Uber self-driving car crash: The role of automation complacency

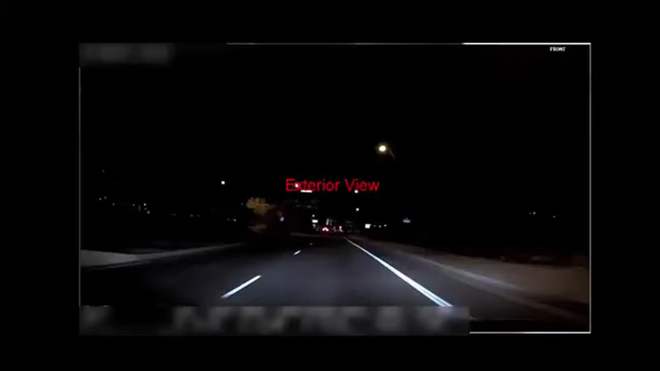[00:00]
On March 18, 2018, at almost 10pm at night, an autonomous vehicle operated by Uber struck and killed a female pedestrian walking across the street.